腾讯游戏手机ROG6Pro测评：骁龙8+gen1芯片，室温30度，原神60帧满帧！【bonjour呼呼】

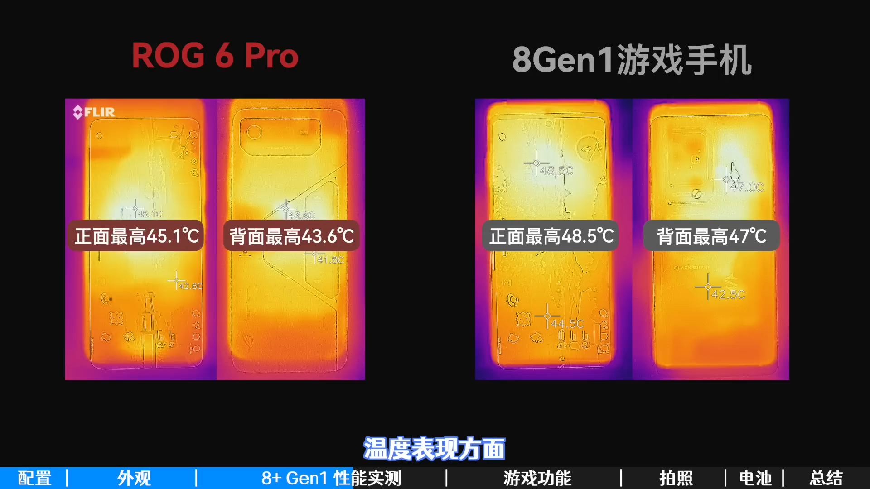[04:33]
1但代价是功耗达到了夸张的8瓦温度表现方面ROG6 Pro的表面温度也要比8帧一的机器人低不少而且要知道大部分使用8帧一这个芯片的手机其实都达
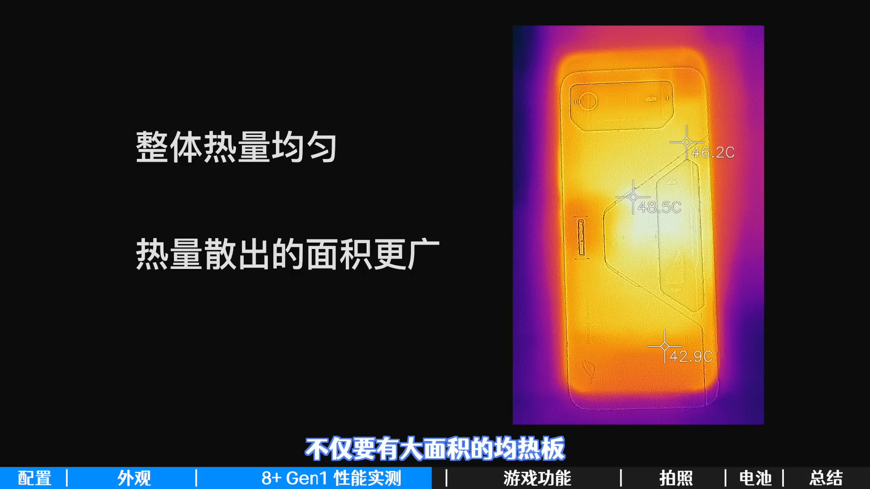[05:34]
从30度下原神的机身温度图可以看出来ROG整机的热量非常均匀做到这样的表现不仅要有大面积的均热板还要有更好的导热性能来传递热量
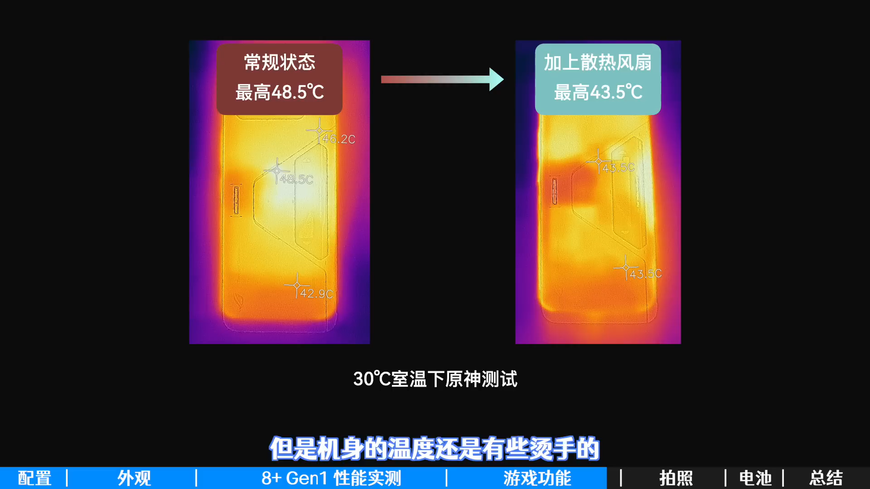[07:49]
的加上了散热风扇以后核心温度直接从48.5度降到了43.